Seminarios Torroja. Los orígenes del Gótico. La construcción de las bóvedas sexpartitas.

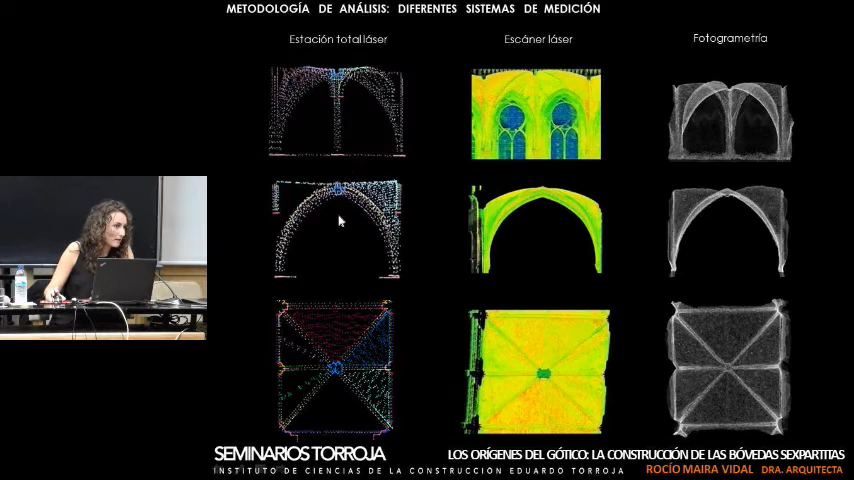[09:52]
las bóvedas que vamos a estudiar. Y para eso teníamos tres sistemas de medición. En primer lugar, la estación total láser, que la hemos utilizado únicamente en España. Y posteriormente, el escáner láser y la fotogrametría, que son las metodologías que hemos utilizado en el resto de Europa.
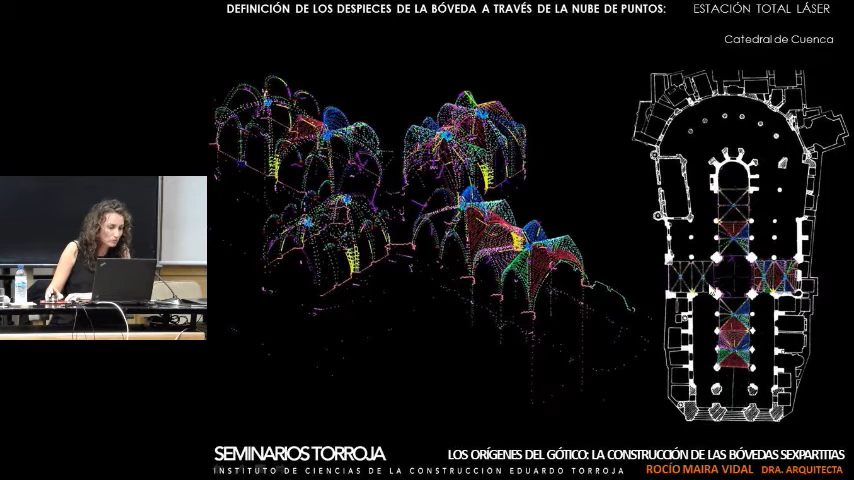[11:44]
Y, bueno, vemos aquí cómo en esta catedral prácticamente toda la cruz latina está cubierta con esta tipología de bóvedas. Y luego tenemos aquí los levantamientos en la catedral de Cuenca para hacernos cargo más o menos en este levantamiento tarde entre 15 y 20 días de medición y aproximadamente se han definido unos 27.000 puntos medidos.
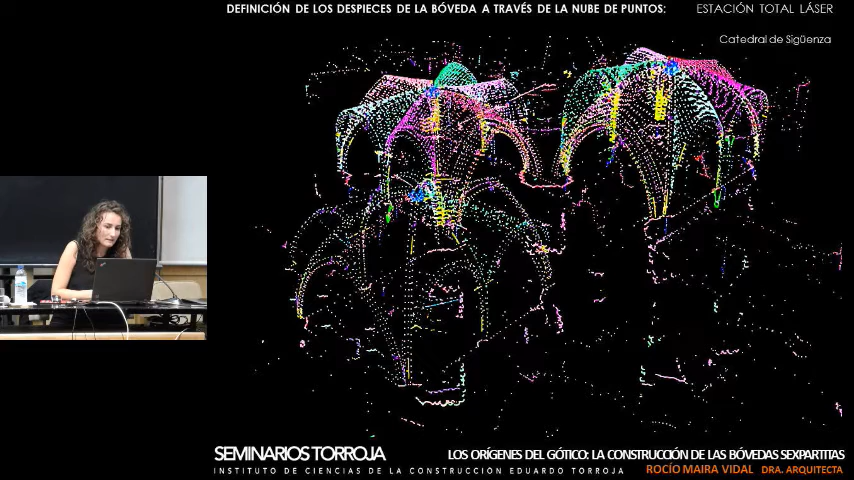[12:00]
Hay que contar que, bueno, pues la medición se va realizando punto a punto, ¿no? A partir de las nubes de puntos que se realizan se pueden modelizar las bóvedas en tres dimensiones y,
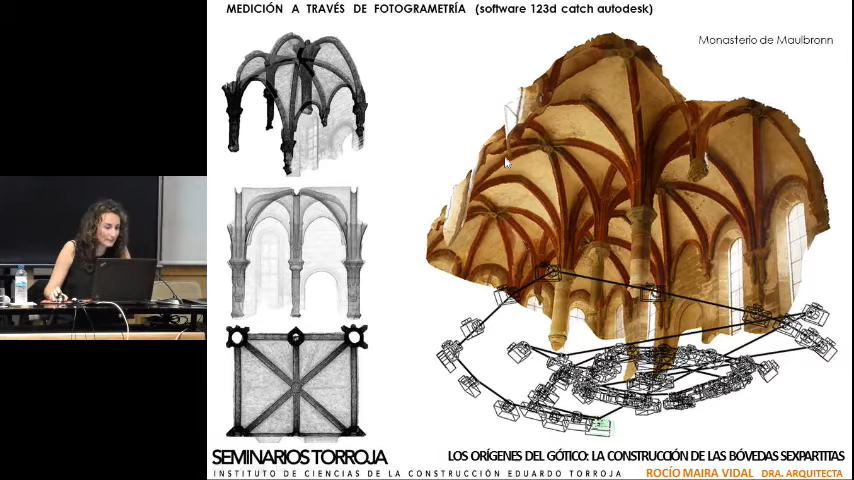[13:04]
Lo que se hacen son entre 50 y 70 fotografías desde diferentes perspectivas que permiten obtener este modelo con los software fotogramétricos que existen en el mercado y a partir de ahí se pueden obtener estos modelos en tres dimensiones que están triangulados, ¿no? Que vemos en este lado de la diapositiva.
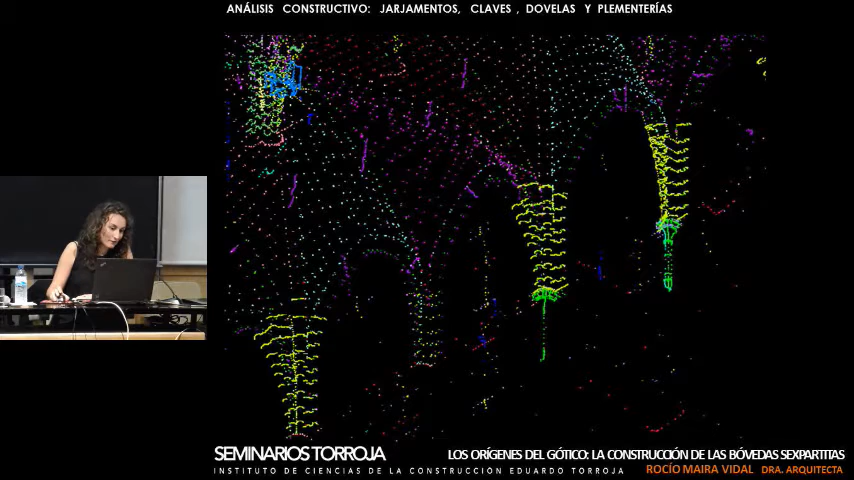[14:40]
las claves las dobelas que forman cada uno de los nervios y las superficies de plementería los plementos que forman estas superficies de cierre de las bóvedas. Para realizar su análisis pues como he dicho antes lo que se hace es disparar con la estación total
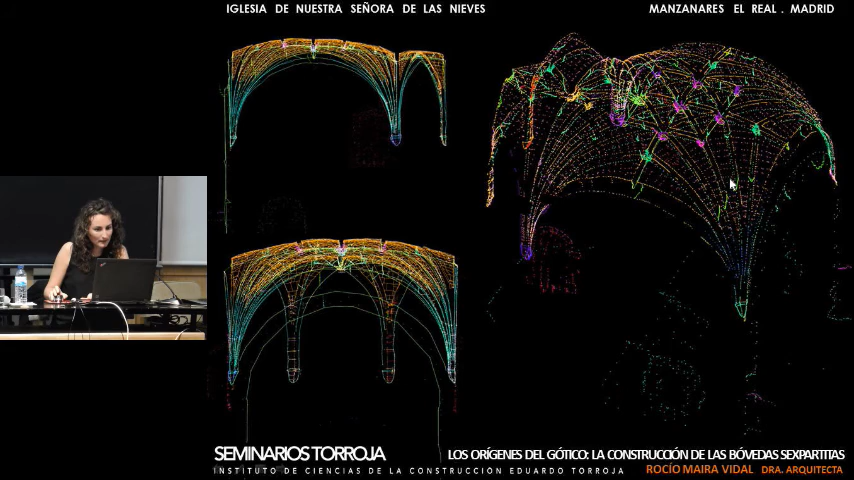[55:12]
entonces bueno aquí vemos el levantamiento topográfico que se realizó para la bóveda a partir del levantamiento topográfico los modelos en tres dimensiones con